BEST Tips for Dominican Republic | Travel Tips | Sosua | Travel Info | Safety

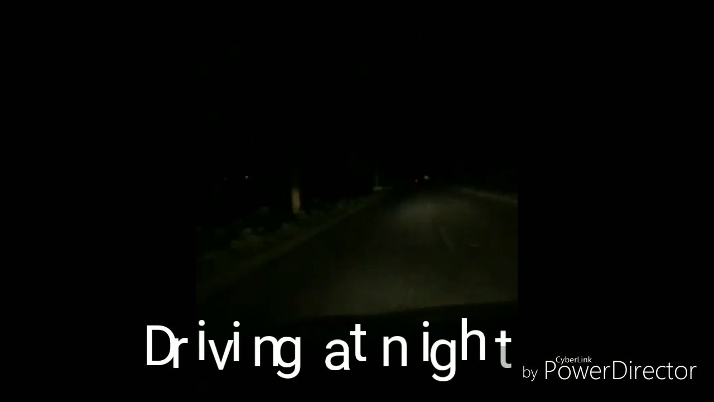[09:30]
This is the high light. Oh, my mother. You can see them too. Let's see where he's coming.